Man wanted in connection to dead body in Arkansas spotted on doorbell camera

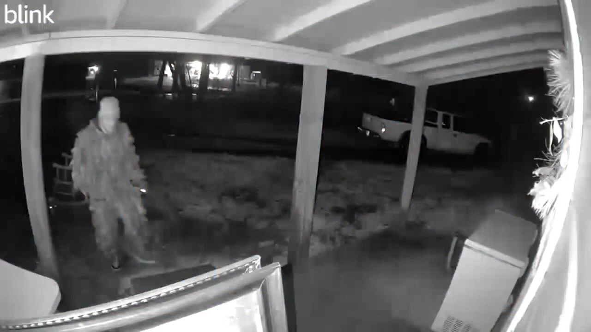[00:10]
33-year-old Chance Kathy of Tom, Oklahoma was captured on this ring doorbell camera off Highway 3 last night. The McCurtain County Sheriff's Office says they're assisting authorities in Little River County,
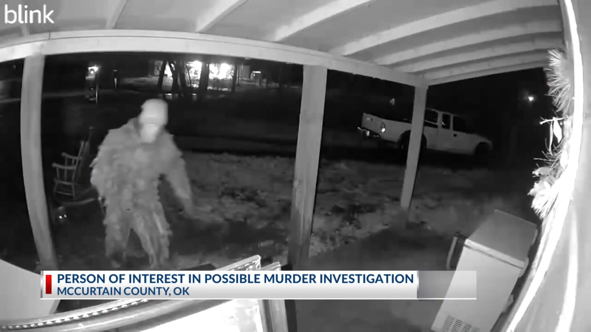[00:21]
Arkansas and the FBI after a body was found on January 2nd in a well at the Arkansas-Oklahoma border.